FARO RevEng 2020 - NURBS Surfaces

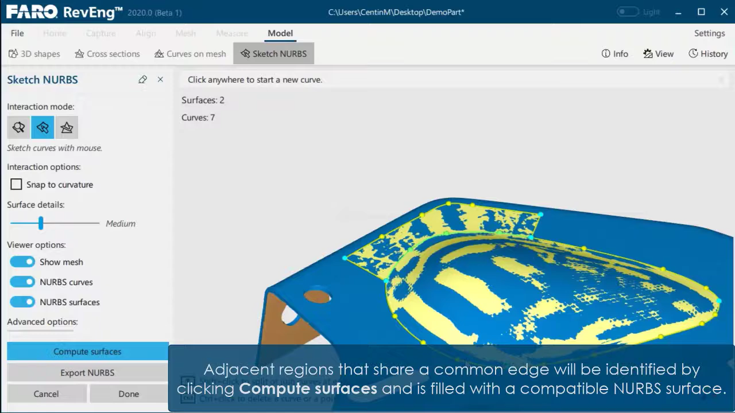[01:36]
Adjacent regions that share a common edge will be identified by clicking Compute Surfaces and is filled with compatible NURBS surfaces.